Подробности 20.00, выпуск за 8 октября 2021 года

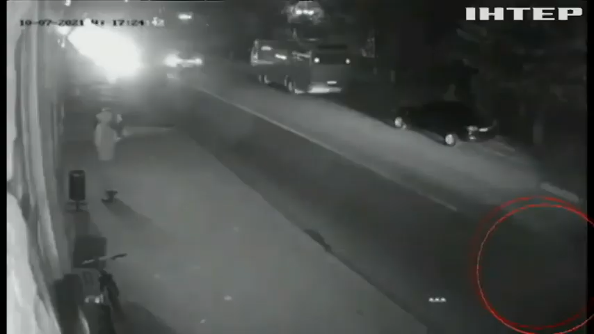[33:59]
Авто на великій швидкості вилетіло на зустрічну смугу, врізалося в іншу машину.